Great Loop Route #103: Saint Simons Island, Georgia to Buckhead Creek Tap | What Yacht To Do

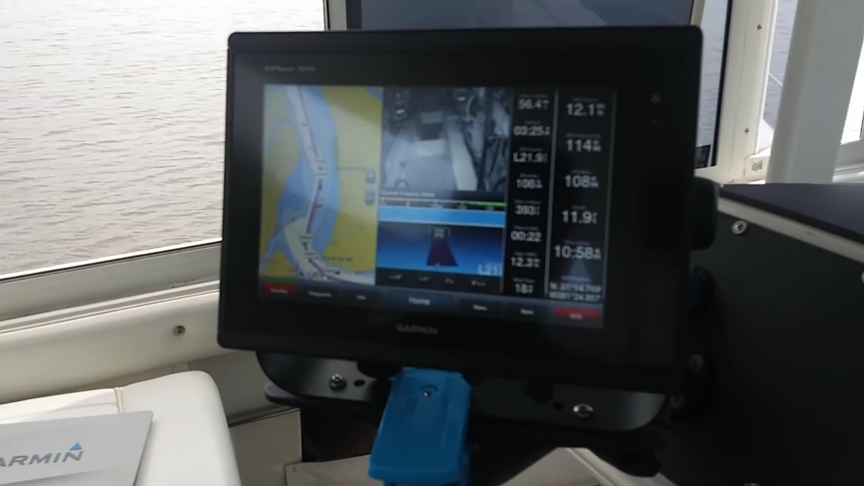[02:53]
You can see I'm 12 feet right now and I'm in
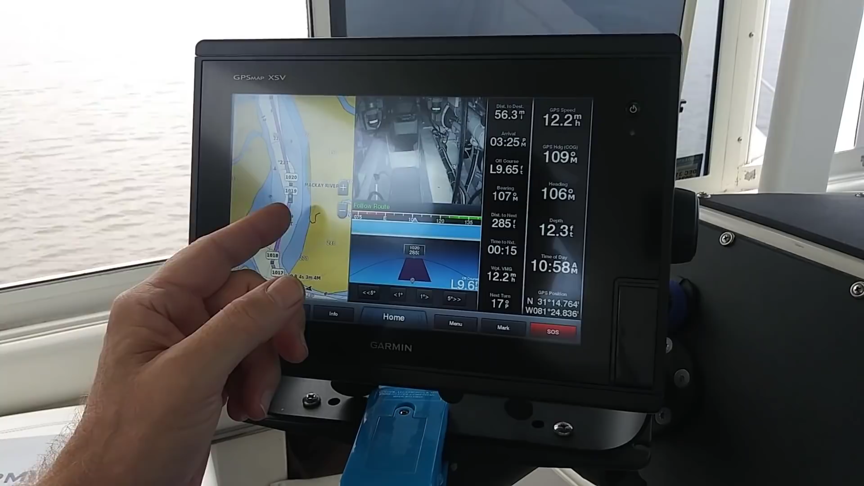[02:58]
between blue light blue water and uh white water which means uh it's pretty deep so I'm comfortable going this speed at 12.2. We're trying to make up a little bit of time to get into the marina.
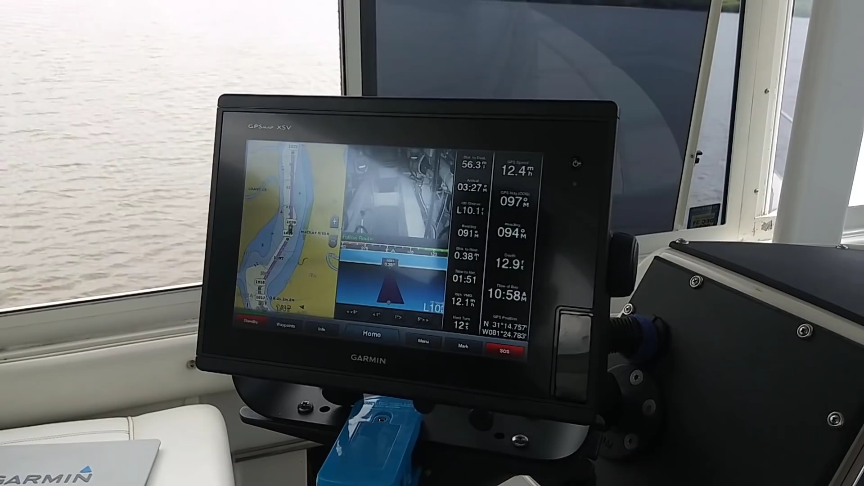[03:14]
We know that we're going to have to slow down at some critical spots and if you look over here I have my
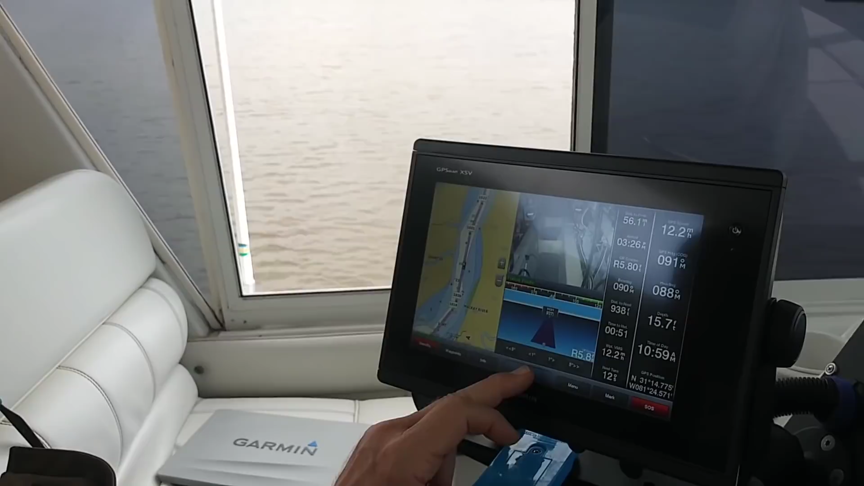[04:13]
how I can change my depth alarm here on settings and alarms and sonar
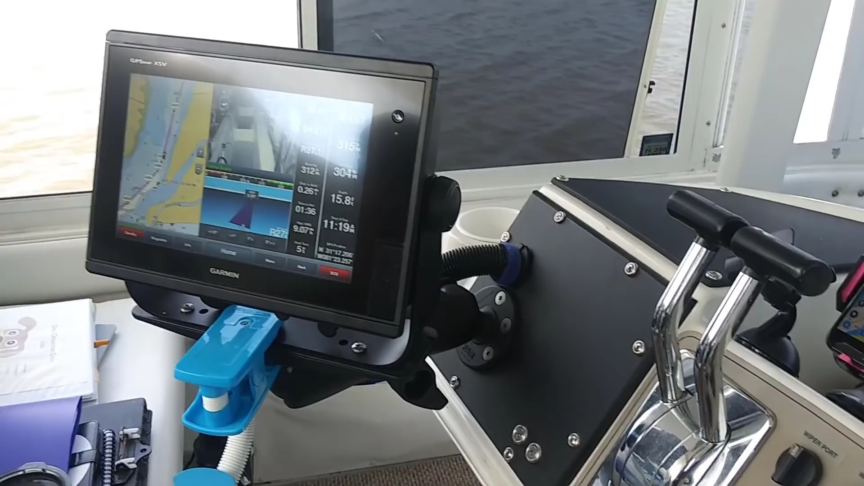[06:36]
to it the autopilot is tracking just a little bit uh right of course but I've got them
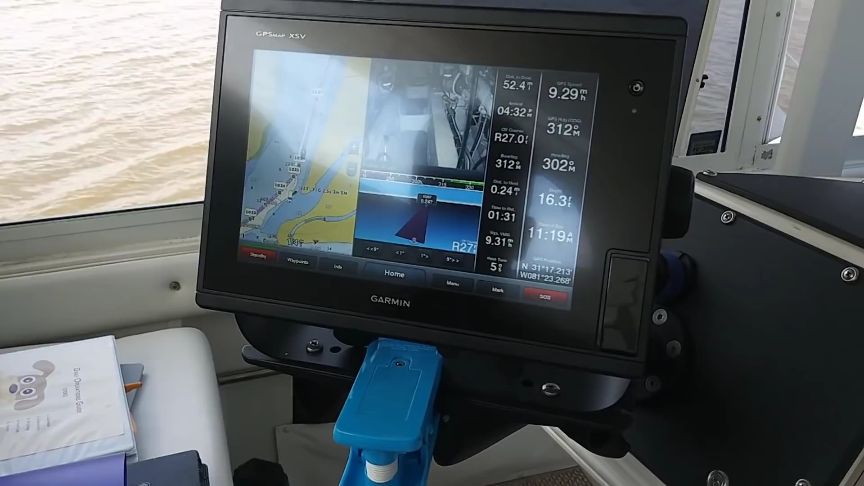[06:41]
in 16 feet of water and uh I've got my depth alarm set set for 10 feet so I'm not too concerned about it but one of the things I wanted